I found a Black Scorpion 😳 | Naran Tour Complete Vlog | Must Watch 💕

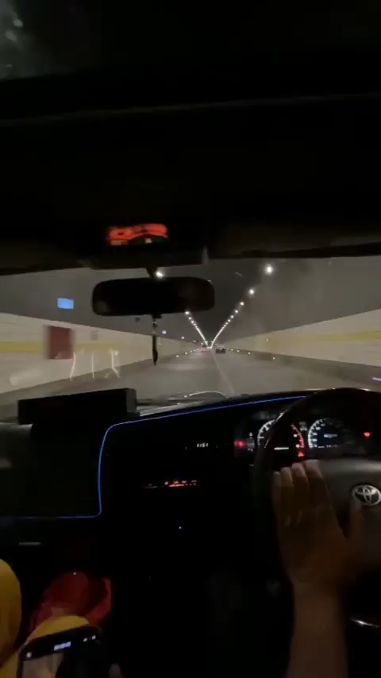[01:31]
और रश ना होने की वजह से देखे हम टनल में भी पहुंच गए। हज़ारा टनल पे थे, ये टनल था आई गेस ये।
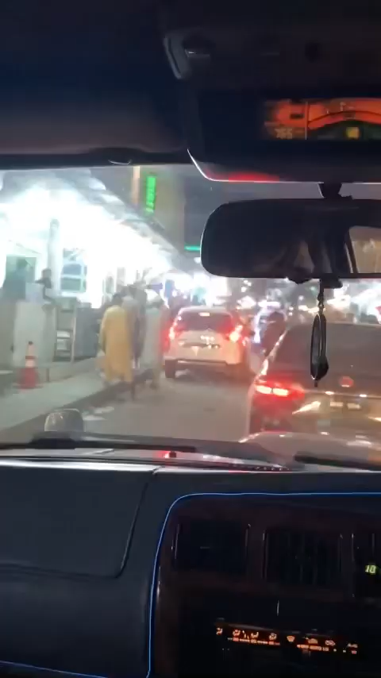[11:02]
मार्केट से 15 मिनट्स की ड्राइव पे था मैक्सिमम, नारान मार्केट से,
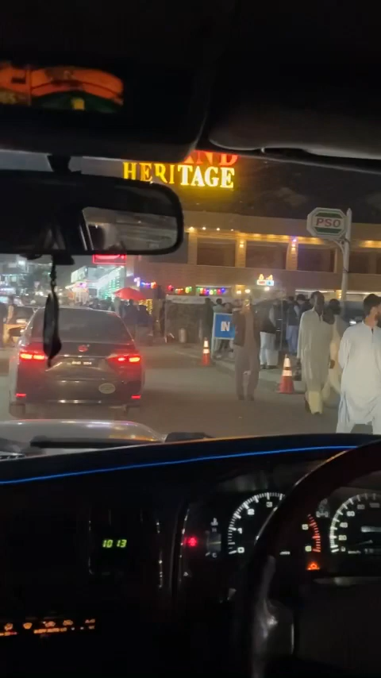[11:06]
ये जो मार्केट है मेन नारान बाज़ार, माल रोड भी इसको बोलते हैं,
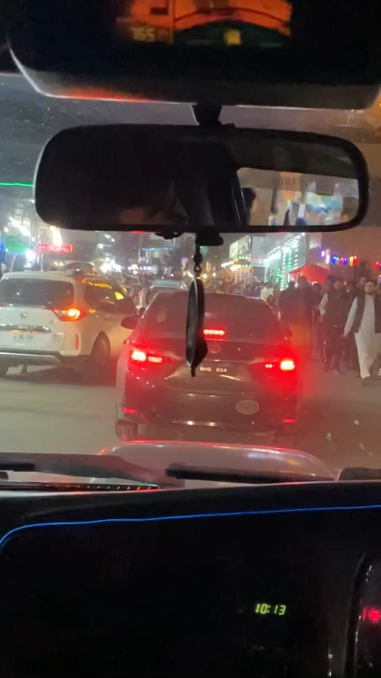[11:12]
इससे 15 मिनट्स की ड्राइव पे था ये होटल से।
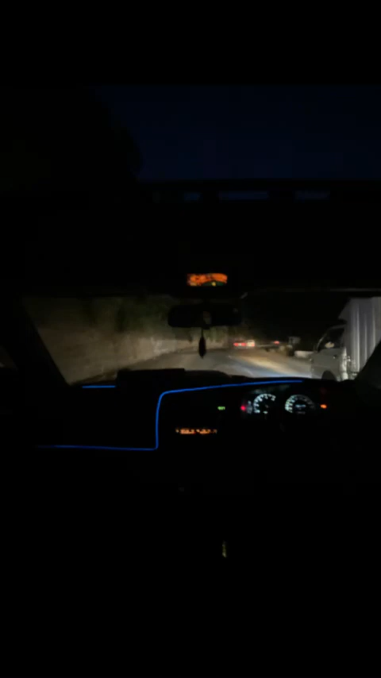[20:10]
और ये हमारी कार का रात को नाइट व्यू, इनसाइड व्यू।
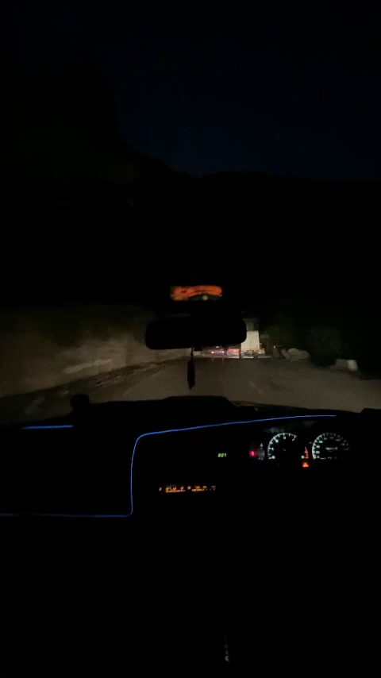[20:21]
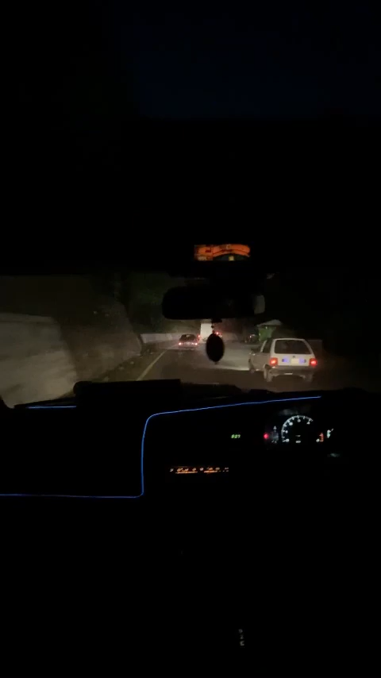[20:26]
ये देख लें आप जिस तरह ये मेहरान वाला जा रहा है, अब ये कितना गलत जा रहा है।
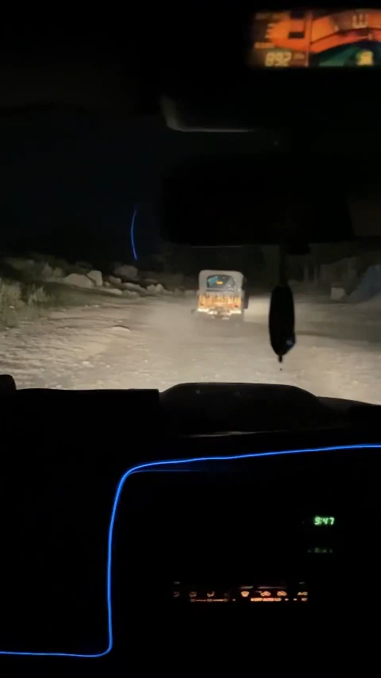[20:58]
बाबूसर टॉप से पहले पहले सारा रास्ता बिल्कुल A1 है, कोई इशू नहीं है कहीं पे भी, सब रोड्स ठीक हैं। ये थोड़ी सी ख़राब है, ये तो इससे कोई फ़र्क नहीं पड़ता। वो जीप वाले को देखें कैसे जा रहा है, ये जीप बहुत टफ होती हैं।
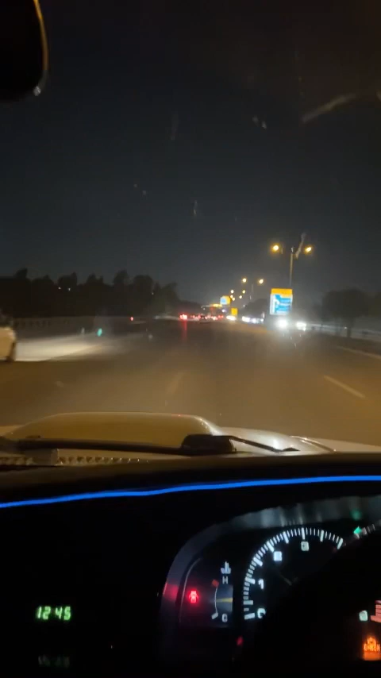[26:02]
के ऊपर गाइस ये जो यू टर्न बनाए हैं ना इन्होंने, प्रोटेक्टेड यू टर्न, ये बहुत ख़तरनाक हैं। इन यू टर्न से आपने लाजमी एहतियात करनी है। और ये